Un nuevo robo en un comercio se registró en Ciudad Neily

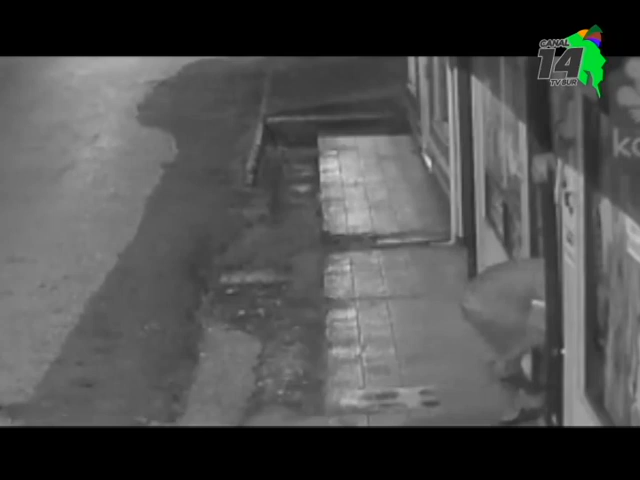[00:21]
Los hechos se registraron el fin de semana en una panadería de esta localidad de la zona sur de nuestro país. En el video se puede ver cómo el hombre lanza una piedra contra el cristal de la puerta y luego ingresa.